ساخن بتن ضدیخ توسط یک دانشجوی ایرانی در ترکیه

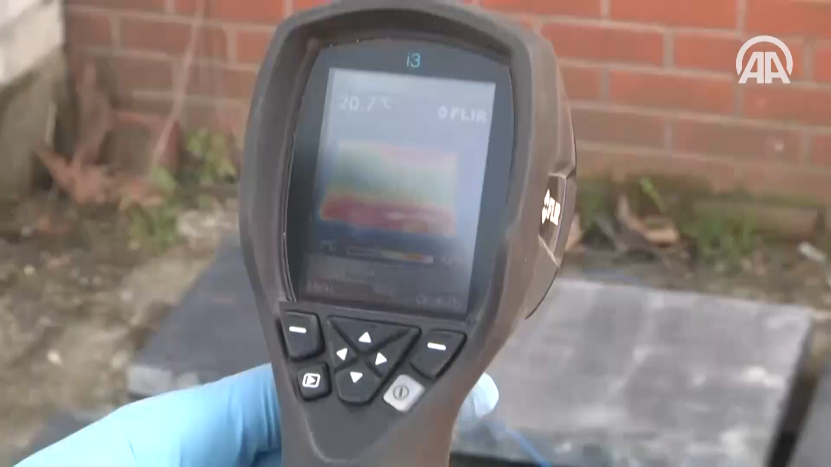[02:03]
Şimdi 60 volt uyguladığımızda yaklaşık yarım saat boyunca voltaj uygulayarak şu an gördüğümüz gibi 7 ile 43 derece
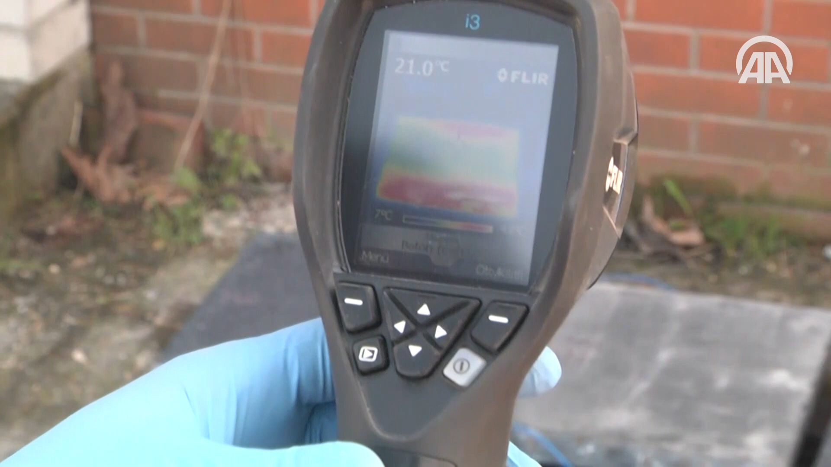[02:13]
On screen: spot 21.0°C
arasında bir sıcaklık görünüyor ki ortalama 20-21 dereceye yükselmiş.